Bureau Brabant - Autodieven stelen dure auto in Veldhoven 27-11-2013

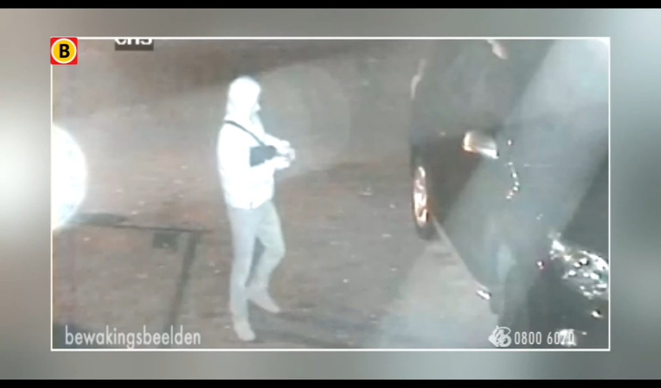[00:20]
Het is bijna half twee s'nachts als deze man in beeld loopt. Hij draagt twee tasjes met waarschijnlijk de nodige techniek om een auto te kunnen stelen. Want dat dat het plan is, dat wordt snel duidelijk. Eerst loopt hij even rond de auto en dan gaat hij weer weg.